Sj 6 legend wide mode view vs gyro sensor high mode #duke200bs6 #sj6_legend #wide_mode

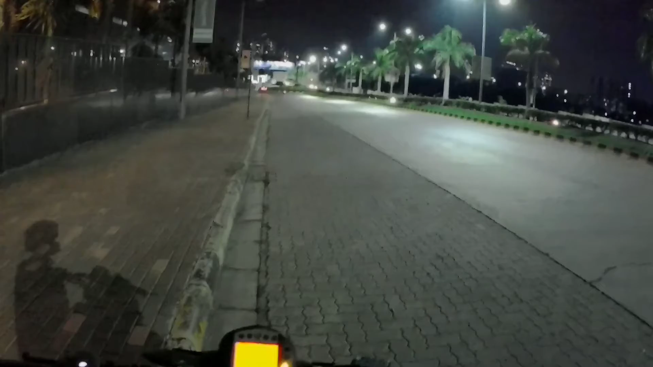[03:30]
है एंड गाइरो सेंसर पूरा हाई मोड पर है तो उसके लिए दखते हैं आगे कैसा इसका बीव आता है मुझे ज्यादा डिफ्रेंट नहीं लगता है बस तो डाधा उपर का जो तो जड़ा ज्यादा आता है और साईगे वड़ा सब ज्यादा आता है यहाज़ है